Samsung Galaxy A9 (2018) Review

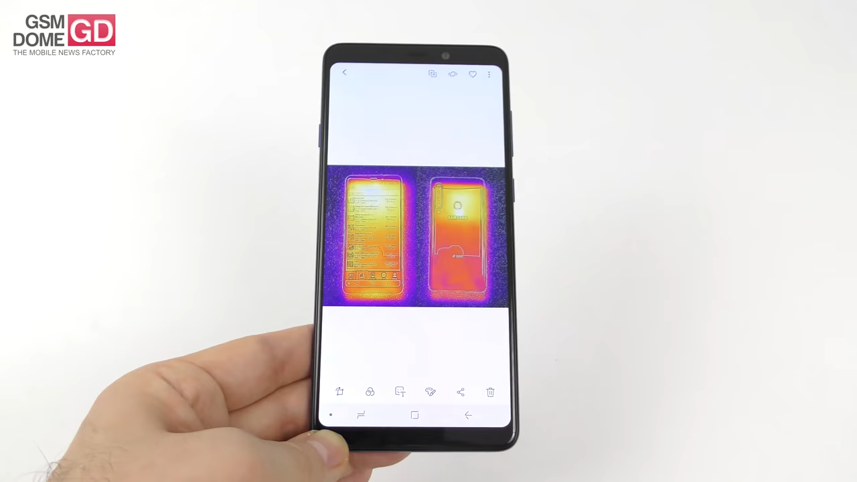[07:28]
And this is what the heat map looks like. It dissipates heat like a champ.
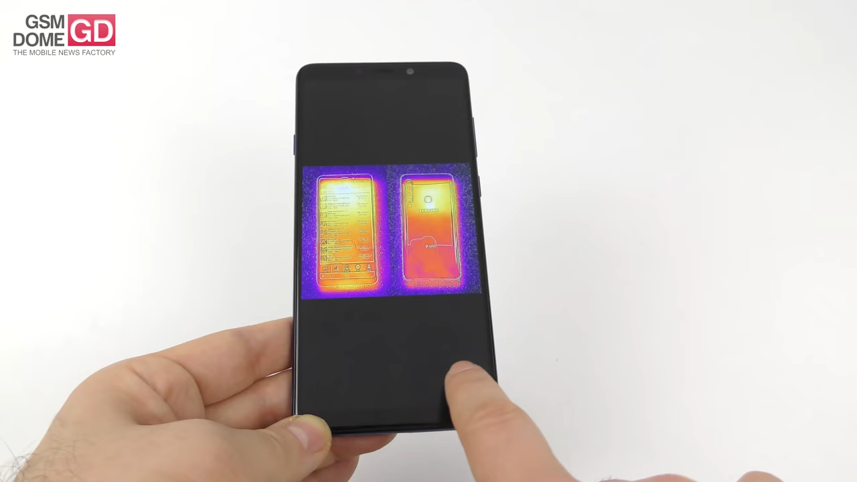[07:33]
It doesn't have any seriously heated areas at the back side. Now, this is all about the performance. Let's talk about the battery. It's a pretty okay sounding 3800 mAh battery.